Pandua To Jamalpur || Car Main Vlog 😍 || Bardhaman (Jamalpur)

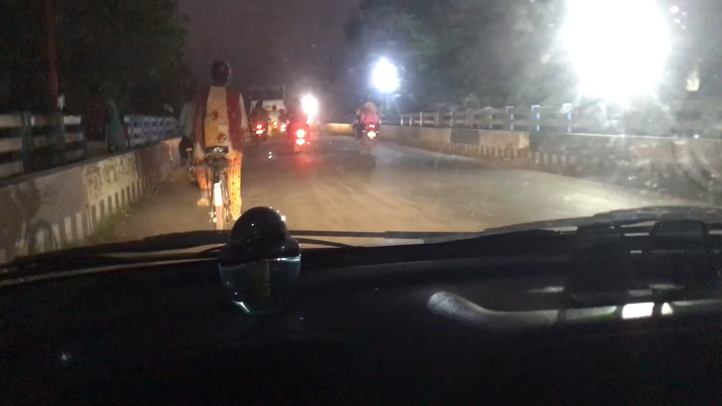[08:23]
गाइस मेरे मामा का शॉप के पास में ये ब्रिज पड़ता है, इस ब्रिज का नाम दामोदर ब्रिज है। ब्रिज में कहीं पर रुकेंगे।
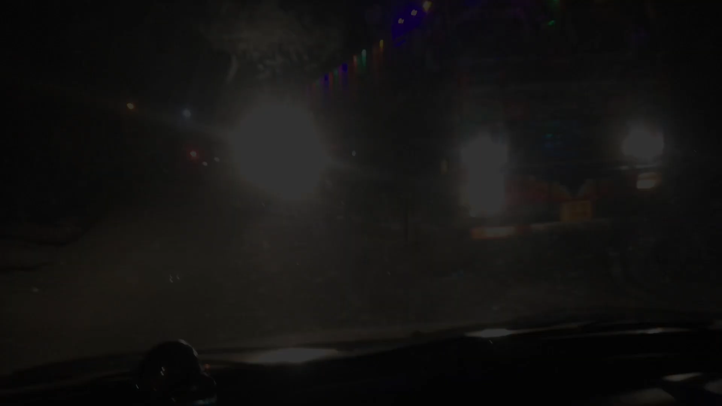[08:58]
लाख लाख शुक्र है ये गेट नहीं पड़ा। A few moments later.
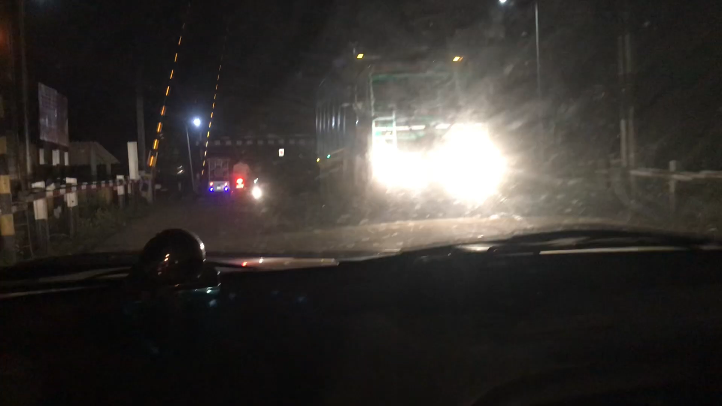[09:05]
मसकग्राम के गेट पर रहा है। रुक जाइए अंकल, रुक जाइए।